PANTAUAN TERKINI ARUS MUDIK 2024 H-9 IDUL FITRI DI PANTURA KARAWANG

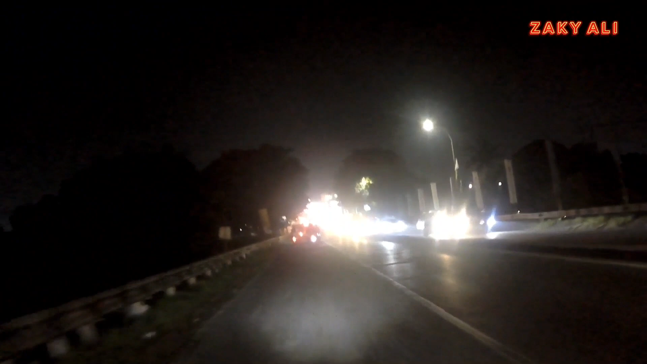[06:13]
tol pakai kalian yang pakai mobil yang mau masuk tol juga bisa belok kanan ya masuk ke Karawang Timur nah nih sebelah kiri ada minimarket hmm kalian bisa istirahat disini mau beli minuman makanan kecil ringan bisa disitu ya oke mungkin itu saja video dari saya suasana pantuan arus mudik hamil sembilan ya pantura Karawang Timur seperti ini